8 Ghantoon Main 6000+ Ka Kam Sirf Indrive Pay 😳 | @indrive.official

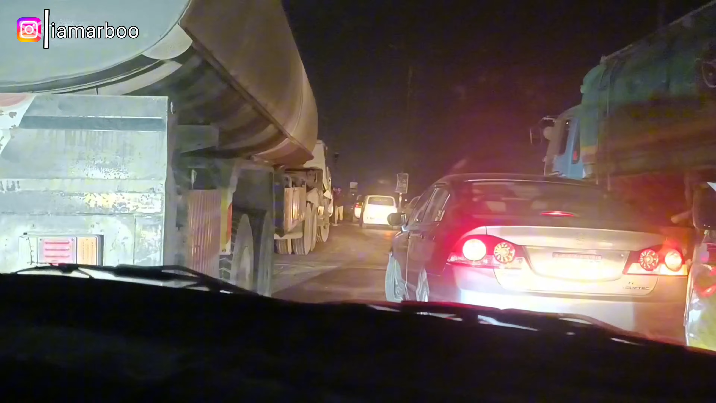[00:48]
ये देखो गाड़ी पूरी ख़त्म हो चुकी है भाई, गाड़ी की हालत चेक करो भाई, ओवर स्पीडिंग कर रहे थे देखो।
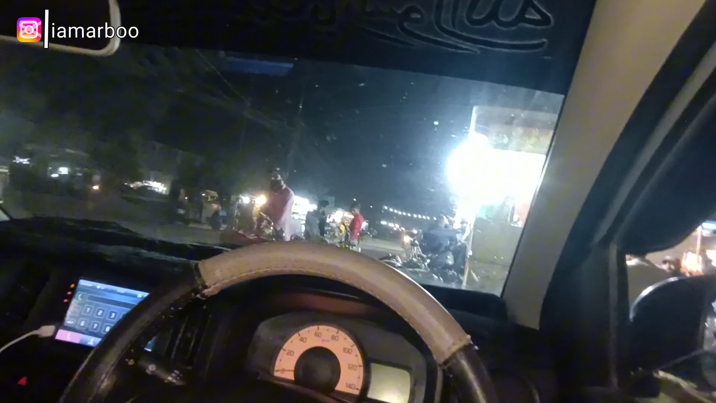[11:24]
यहाँ से जो है अभी मैंने राइड पिक की, वो सामने भाई खड़े में वो है भाई, उन्होंने बोला भाई आना जाना कर लो, बुकिंग में चले जाओ, तो बुकिंग की राइड है, आना जाना करेंगे।
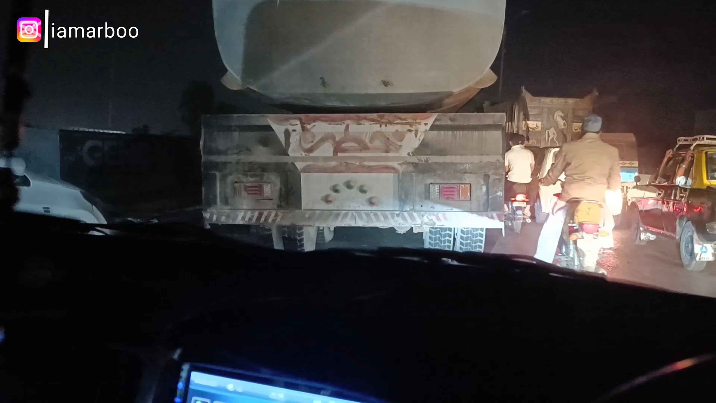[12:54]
ऑयल है पानी है पता नहीं लग रहा अभी कुछ, लेकिन एक्सीडेंट लग रहा है भाई, फुल टायर अला हुआ है। निकलते हैं अभी, देखते हैं, अगर देखा तो दिखाता हूँ आप लोगों को भी मैं।